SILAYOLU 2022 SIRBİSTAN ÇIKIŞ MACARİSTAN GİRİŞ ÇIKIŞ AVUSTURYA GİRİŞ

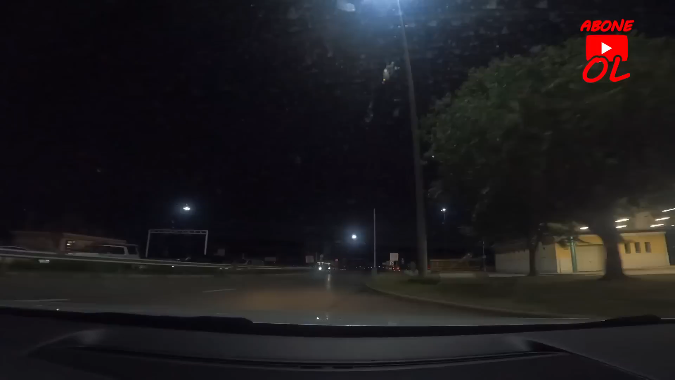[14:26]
Açtım. Gümrük var mı dedi. Yok dedim. Sigara yok, alkol yok dedim.
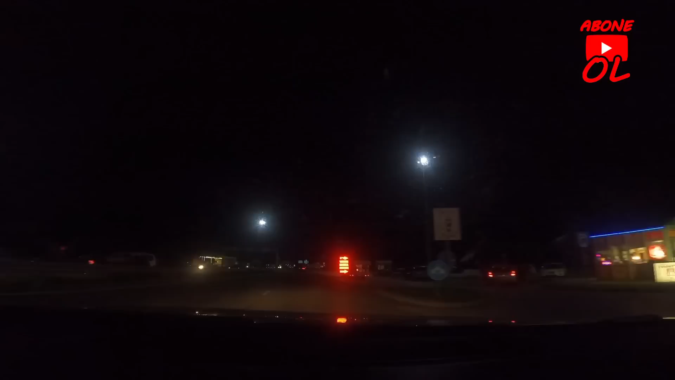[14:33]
Tamam dedi, kapat dedi. Devam ettirdi. Arkadaşlar, girişte de aynı şekilde 20-25 araba 3 sıra var. Orada da bir kuyruk var. Tahminim orası da öyle uzun süreli sürecek. Ben şu anda Macaristan'a girmiş bulunmaktayım. Şükürler olsun, burada da arabanın içindeki malzemeyi bana indirtmediler. Şimdi Macaristan çıkış, Avusturya giriş